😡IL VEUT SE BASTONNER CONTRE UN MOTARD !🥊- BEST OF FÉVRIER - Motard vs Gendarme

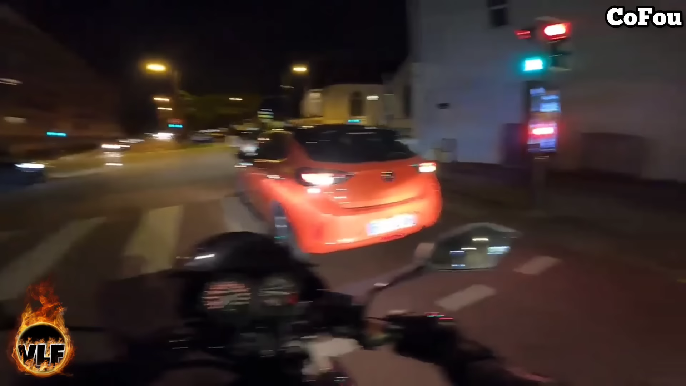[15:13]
En fait, le feu, il est passé au vert, le feu piéton. Mais je pense qu'elle a cru que c'était notre feu qui passait au vert. Bon, moi, ça m'est déjà arrivé. Hein. Mais pareil qu'elle, je me suis arrêté 3 mètres après. En mode, ah merde, c'était pas notre feu. Pourquoi il y a des voitures là qui traversent?